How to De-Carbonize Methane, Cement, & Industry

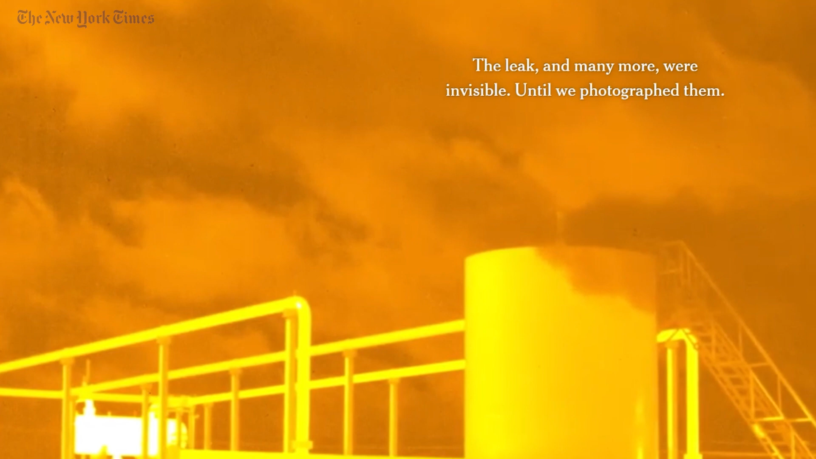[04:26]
But there's a ton of methane that's just being leaked because the other products that they're producing are more valuable.
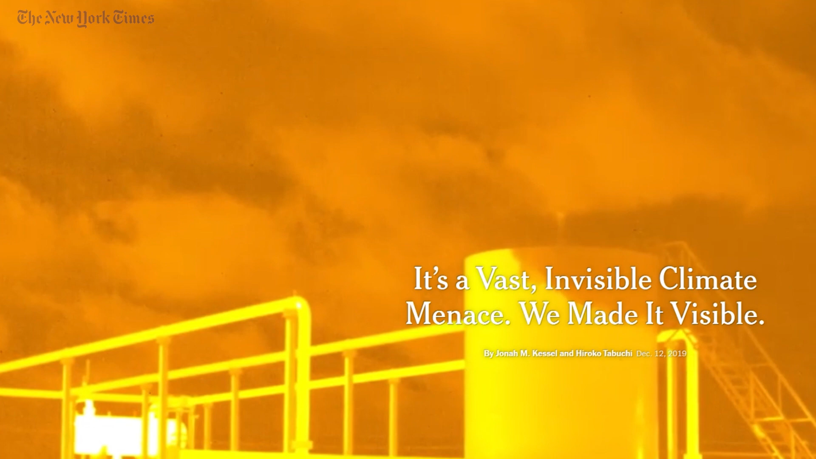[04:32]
Methane is 28 times stronger than CO2 over 100 years. And so even just burning it is an improvement over letting it vent.